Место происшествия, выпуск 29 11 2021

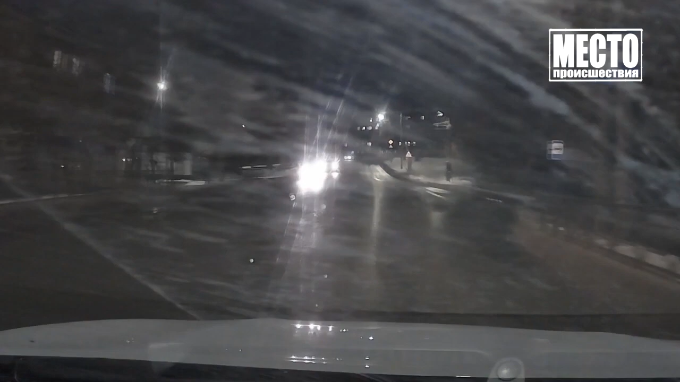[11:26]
По словам владельца регистратора, водитель получил травмы. К счастью, после этого маневра не пострадали пешеходы.
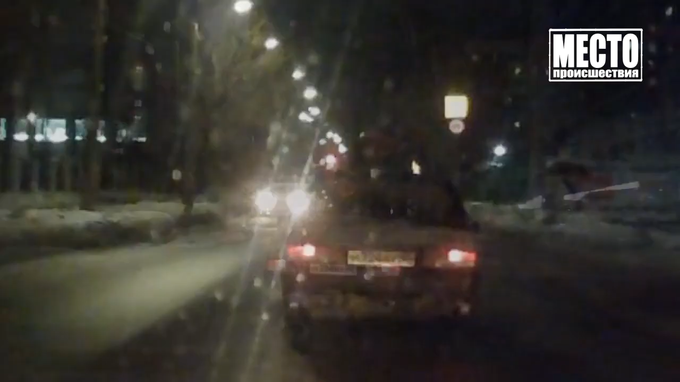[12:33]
В итоге надувные санки долго взлетали, но потом все же оторвались от багажника. Водителю Нивы пришлось остановиться. Водителю Нивы. Водителю Нивы. Михаил Вагин. Место происшествия. Но сейчас уже традиционная рубрика «Без происшествий».